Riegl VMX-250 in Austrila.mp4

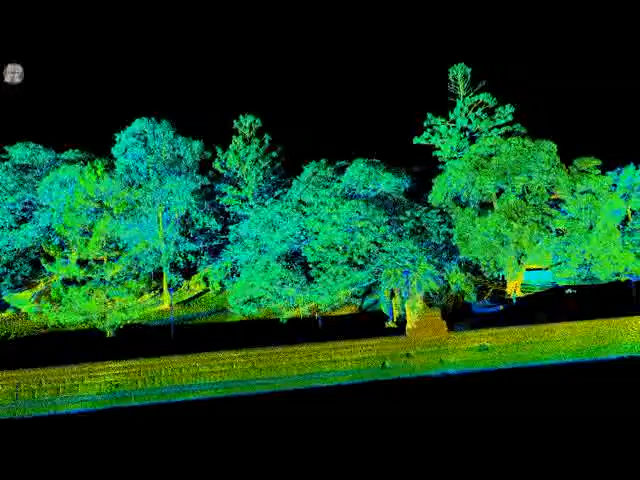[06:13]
and it's a range-independent surface. This is important to remember that the boat is moving up and down, and it's all controlled by the IMU.
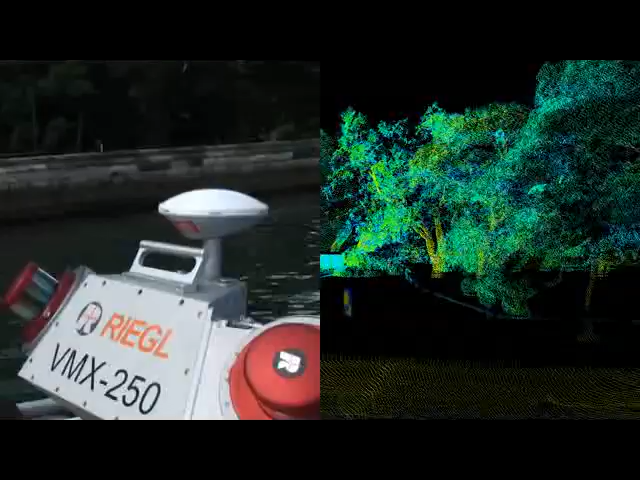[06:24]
You can see here that the boat is moving on the surface of the water, and yet the top of the wall is perfectly straight.
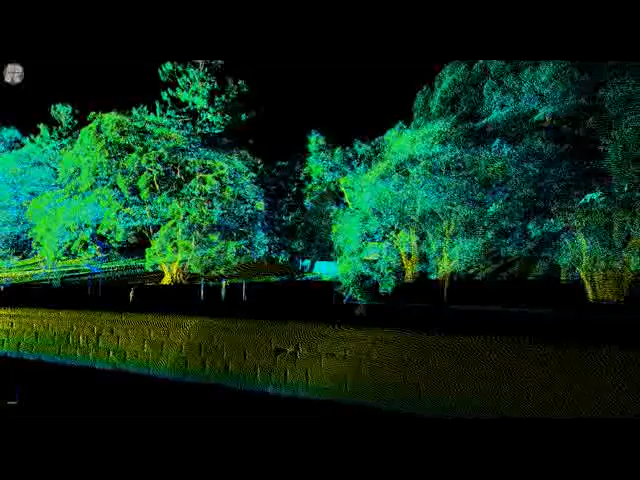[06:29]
This is all post-processed using a combination of the IMU, GPS, and laser measurements.
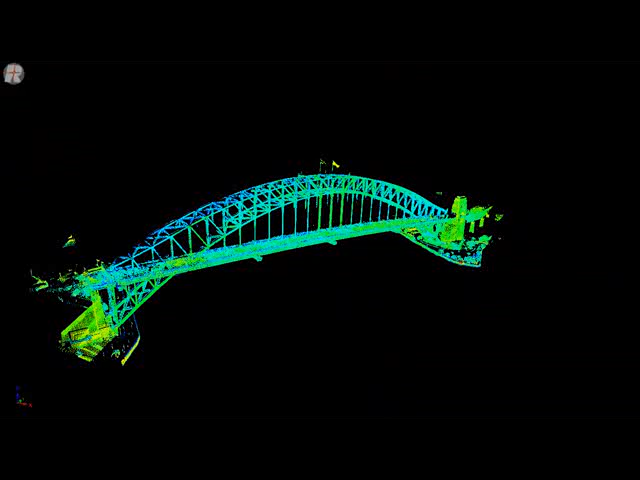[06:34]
So now we've finished that survey from the boat, and we now need to combine the two sets of data.
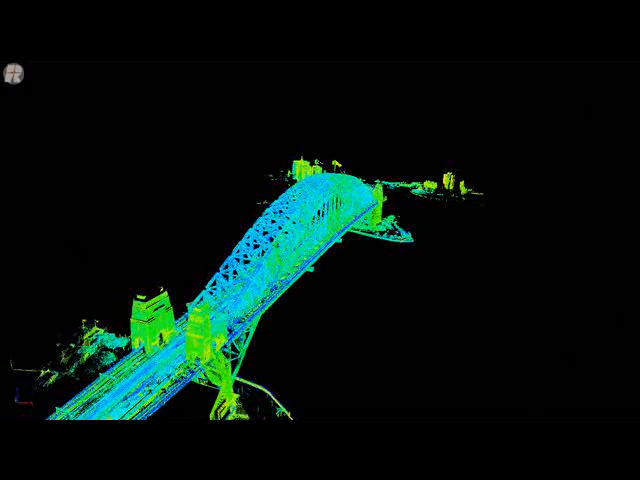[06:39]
In the background, we've had a base station running within three kilometers.
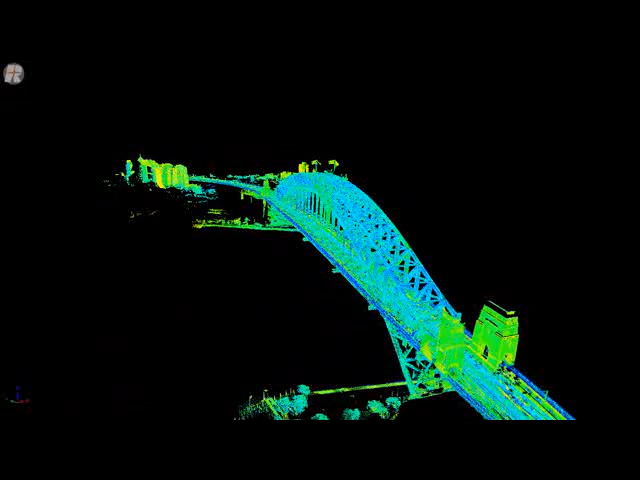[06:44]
We now have post-processed this data to combine
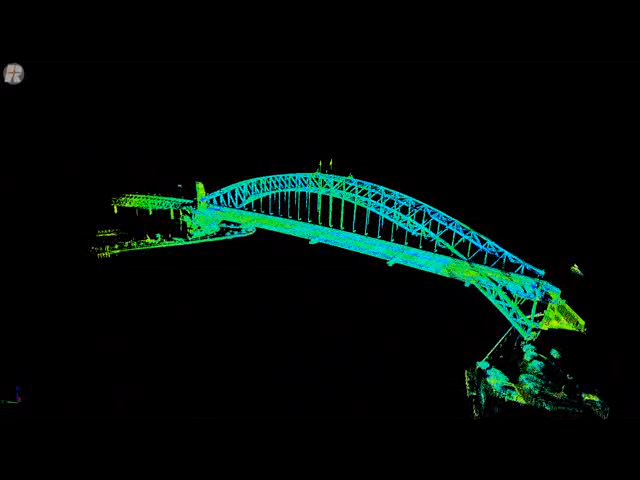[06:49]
the ship-borne data with the data that we took from the vehicle driving across the top of the harbor bridge.
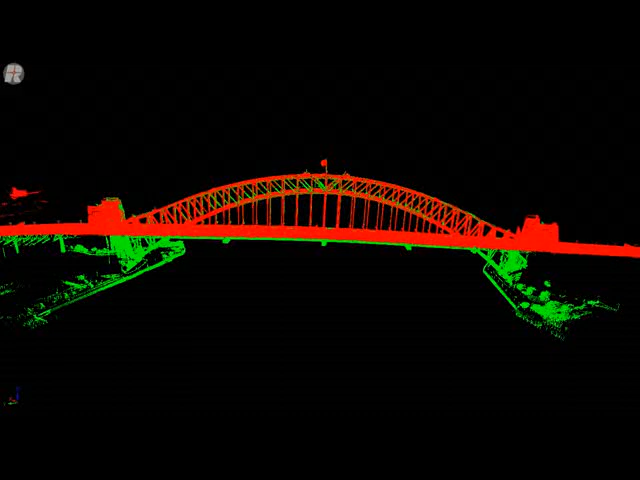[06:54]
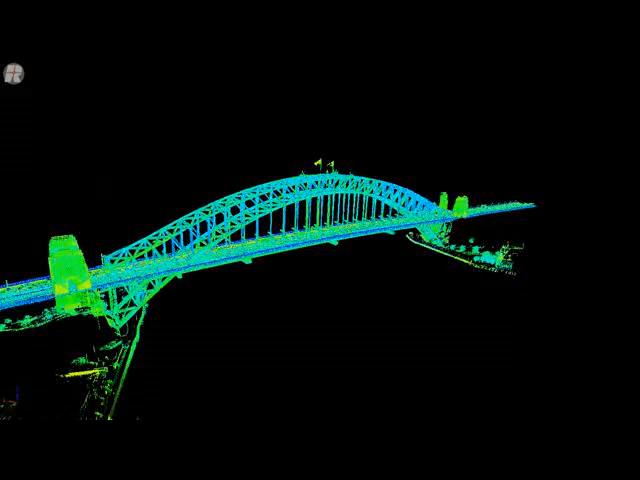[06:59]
So in the next animation, you will see a combination of the two data sets to one complete seamless data set of laser points,
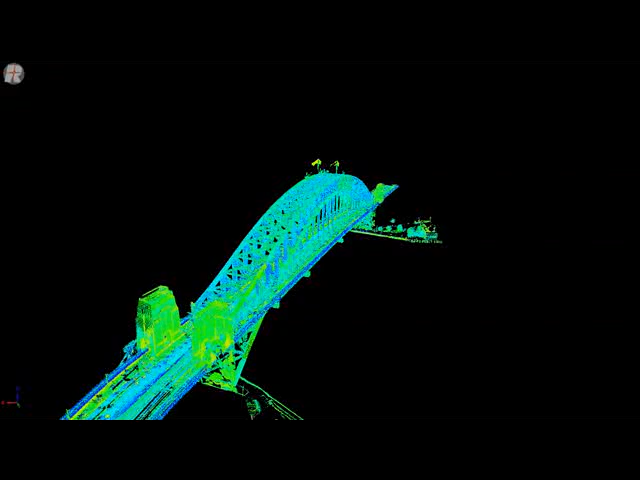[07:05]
all accurate to within 20 millimeters true position.
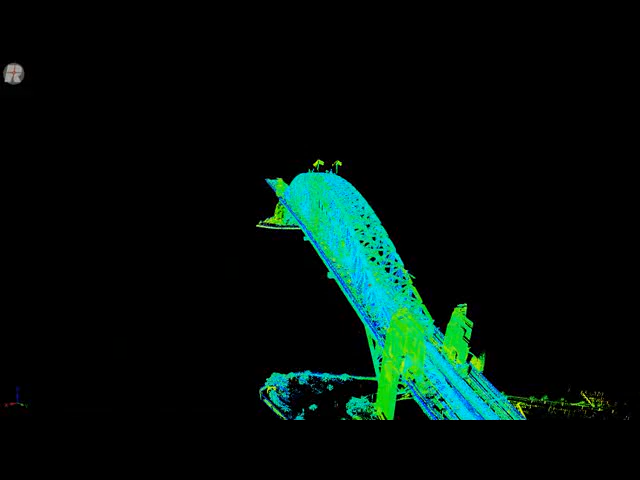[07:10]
I think you agree this is quite an outstanding achievement, a system that's running with no interruption to whether the road or the ship-borne survey.